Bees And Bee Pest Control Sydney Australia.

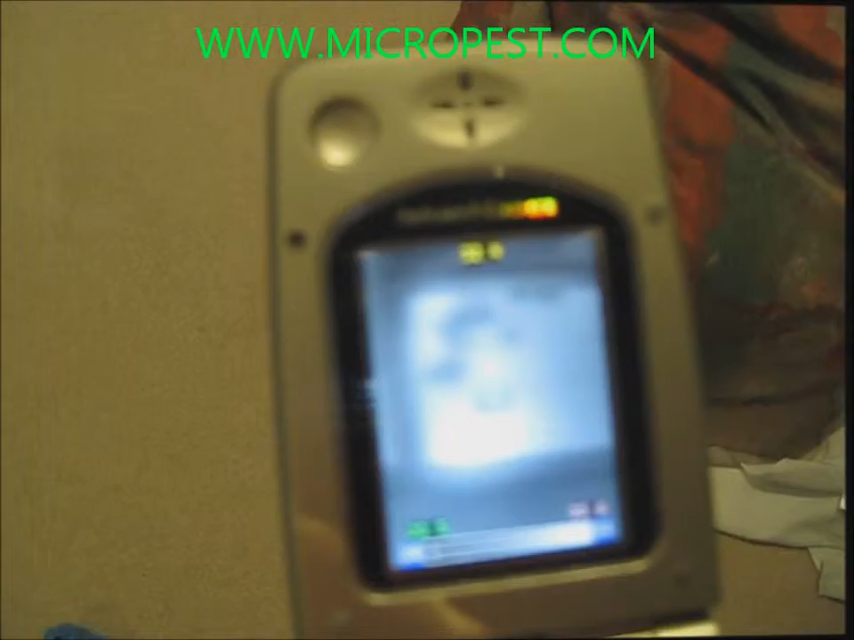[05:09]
there's the nest in the cavity wall, picked up by the thermal imaging camera.